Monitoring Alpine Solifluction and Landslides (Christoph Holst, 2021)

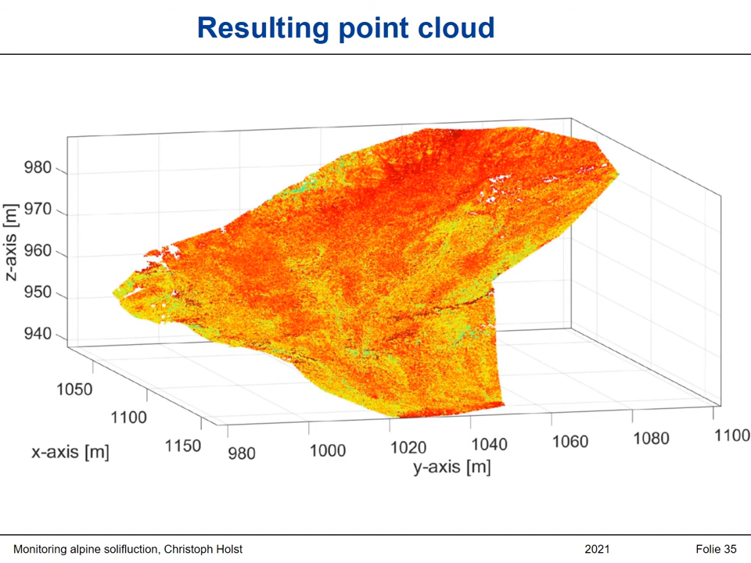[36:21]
So it's quite homogeneous, the backscattering or the patterns from the intensity, which is due to the fact that we measured on a natural surface which is covered by stones or grass or some other natural objects. And if we look into a detail view, we again have here the complete view,
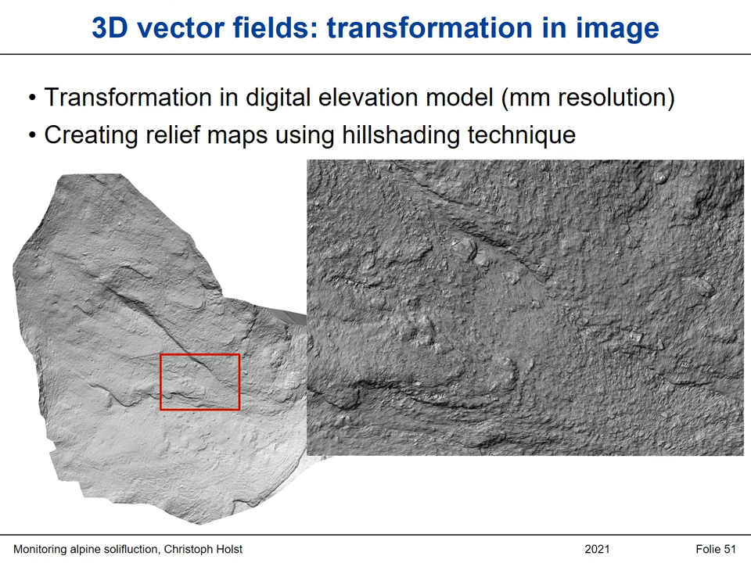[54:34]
You can see much details changing, and you can see much information, much more than all the methods before. And now we want to use this information we need to detect and match to get the deformation out. And therefore, we did a feature detection, and I now just write down some methods. I will not explain them, but you can have a look at them in the literature, or if you just Google them.
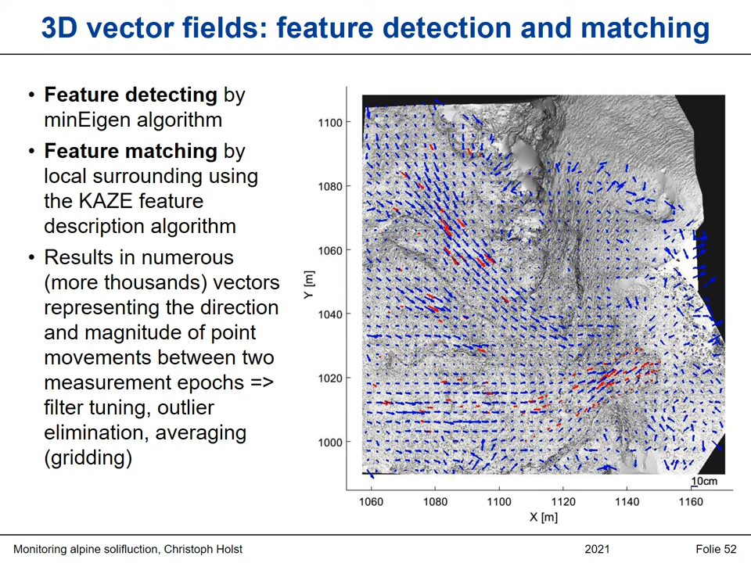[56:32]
So we have a really high density of information with also a high accuracy that you can use to monitor the landslides or to find out if there are soliflexional processes or not. This is also the same sketch in 3D. Here you see the 3D vector fields, and you can see that indeed we have 3D information, not just 2D.
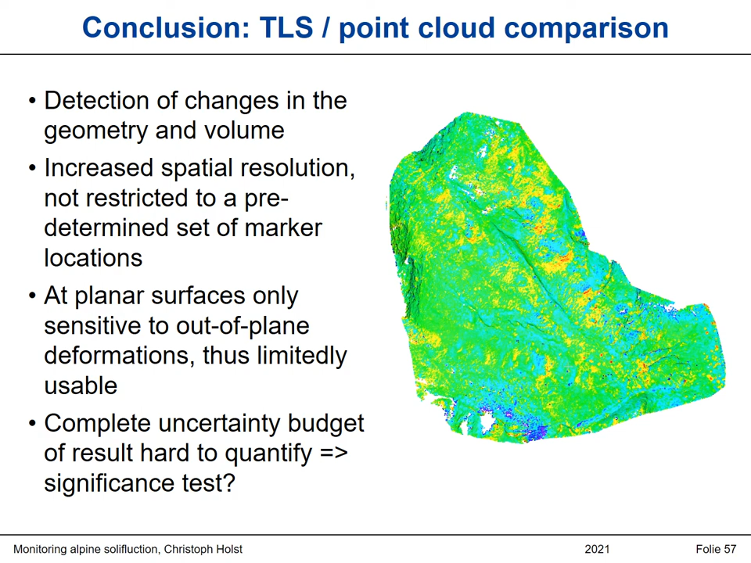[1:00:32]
Since it's in-plane, since we have planar surfaces, we can use it only limitedly. And the complete uncertainty by G of the result is hard to quantify. We cannot do a significance test here. If we do the local ICP, we get numerical values. So we get real quantities that are estimated based on the ICP.